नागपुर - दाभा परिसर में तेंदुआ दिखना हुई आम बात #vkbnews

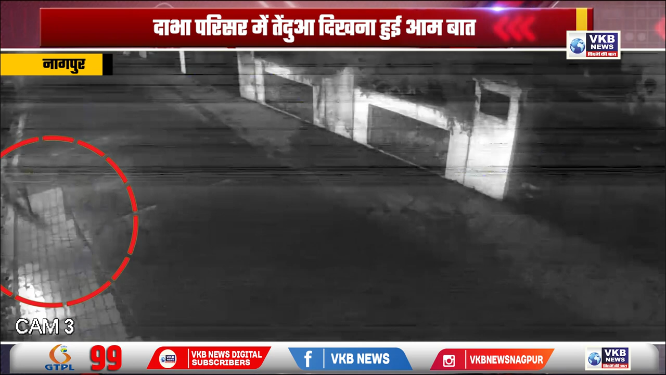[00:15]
जैसे गोरे बाड़ा के आरक्षित जंगल में तेंदुए का मन नहीं लगता है तो वह गूमने के लिए दाबा
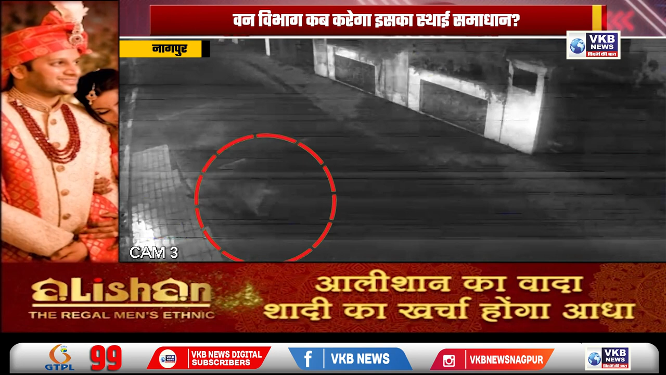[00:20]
का रूख लेता है ऐसा बार बार होने पर भी वन्नेजिप भाग इसका स्थाई उपाय नहीं खोच पाने